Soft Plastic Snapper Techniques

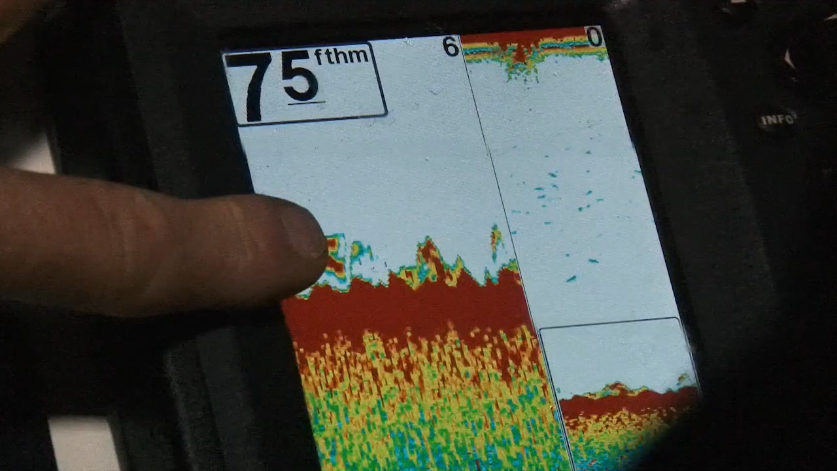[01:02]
Yeah they're certainly sitting on this structure. Now this structure is likely to be man-made, a bit of...